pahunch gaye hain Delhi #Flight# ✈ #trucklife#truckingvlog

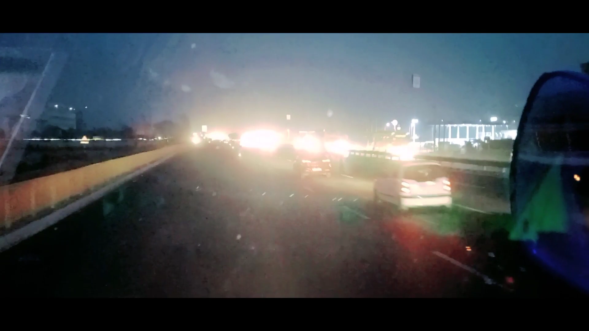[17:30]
अभी चढ़े हम जीटी रोड पे, अभी तो हम थे ना उधर रिंक रोड पे थे, अब हम आ गए जीटी रोड पे, अभी पड़ेगा हमको आगे एक टोल। चलो भाई, ओ राजा भाई अब क्या करोगे आप काम?
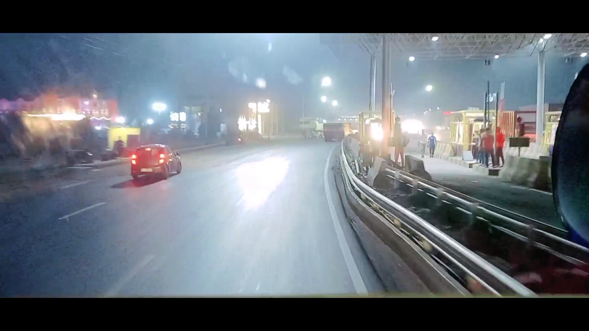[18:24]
चलो भाई हम भी अपनी लाइन तो छोड़ेंगे नहीं, हम भी राइट वाली लाइन में चलते हैं। शाम के टाइम में ज़्यादा राइट वाली लाइन में चलता हूँ क्योंकि राइट में पूरा बंद रखता हूँ,
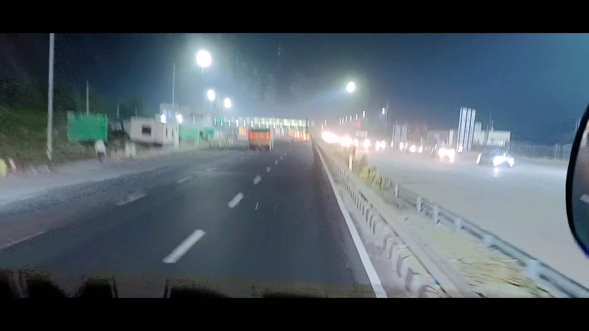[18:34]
फिर एक ही साइड से नज़र रखनी पड़ती है लेफ्ट साइड में।
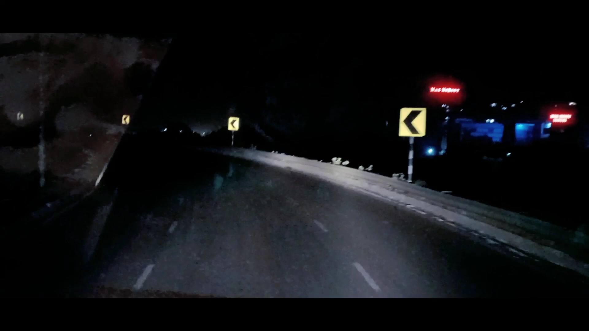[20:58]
चलो भाई पहुंचे हम एक्सप्रेस रोड पे,